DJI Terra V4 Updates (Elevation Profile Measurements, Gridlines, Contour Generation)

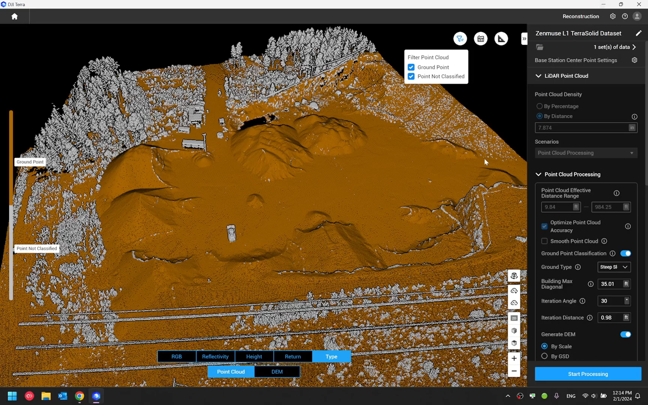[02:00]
First of all, I would like to show you the vertical profile tool that was released in the previous version.
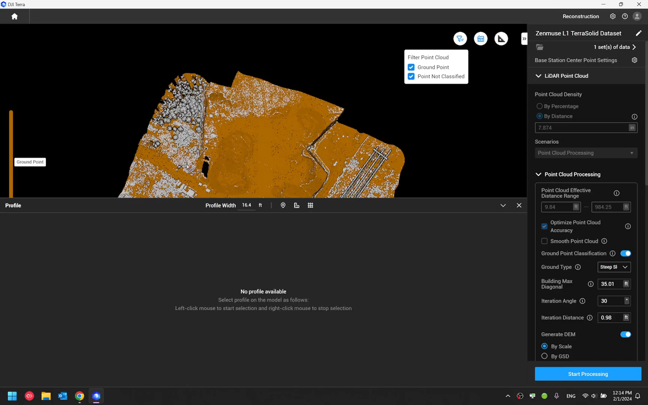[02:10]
And as you can see, I have a data set that is classified. In addition to draw your vertical profile line inside DJI Terra and adjust the vertical profile width. For example, right now I'm just going to select to 0.5 feet. For example, you actually now can also enable the grid lines. So this will give you a better understanding of your scale. And now you can also do measurement
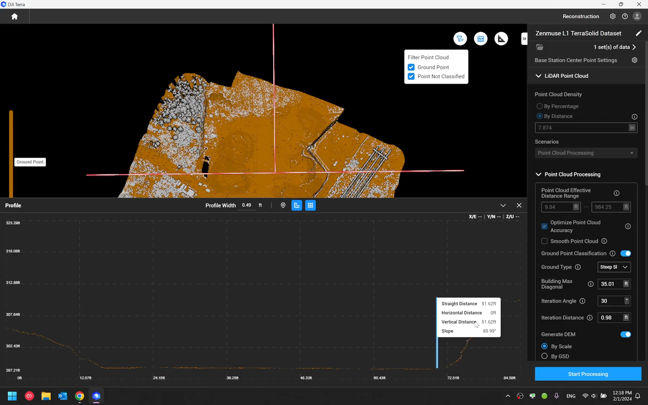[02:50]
as well directly from the vertical profile tool. And that will give you the distance, slope, horizontal distance, as well as vertical distance over here. So these are the changes to the vertical profile tool. Next I would like to cover is going to be the counter line generate. Now you will find an option underneath the point cloud processing. It says counter. When you enable this, Terra would automatically enable the generate DEM option. And it would also enable ground point classification automatically.
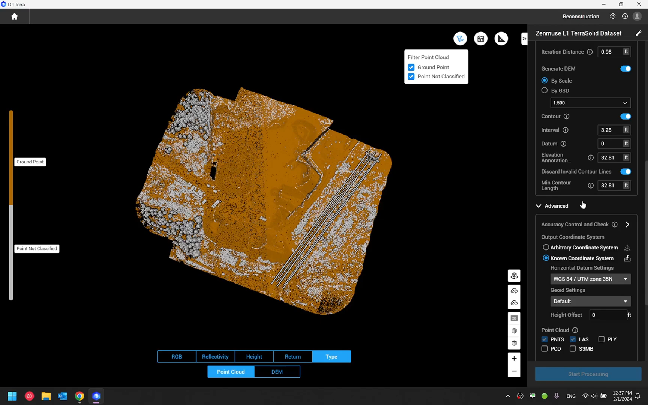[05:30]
Okay, so these are all the settings within Terra software regarding counter lines. These drawing files got generated can be imported into third party CAD software for visualization. For instance, I have this model processed with the counter line. Right now, I'm just going to go to the directory of this file.